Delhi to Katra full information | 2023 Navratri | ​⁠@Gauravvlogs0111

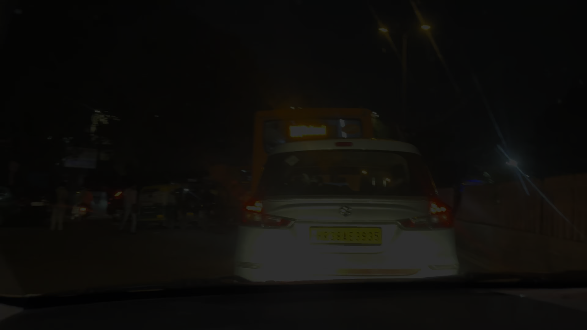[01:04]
जाम में पर खैक cin sense आज दिल्ली का ट्राफिक नहीं बहुत कतर्ना आगे